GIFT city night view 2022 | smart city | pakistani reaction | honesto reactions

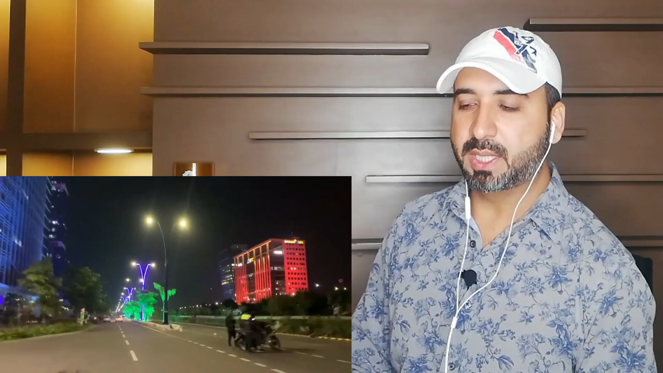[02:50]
4 टाइम्स उस चीज को ज्यादा खूबसूरत बना रहा है जो कि इस सिटी को।